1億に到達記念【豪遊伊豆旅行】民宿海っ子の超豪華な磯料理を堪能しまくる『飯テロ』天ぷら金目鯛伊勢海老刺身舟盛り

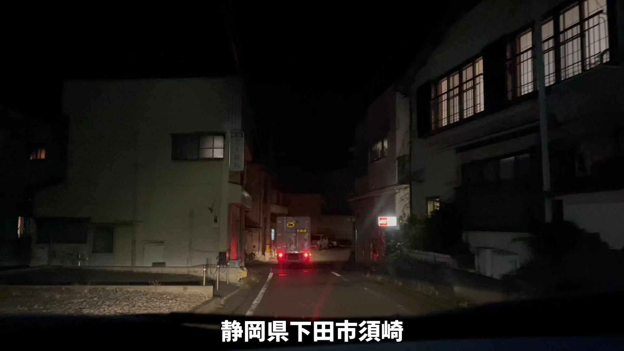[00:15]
民宿うみっこ到着しました着いたぞ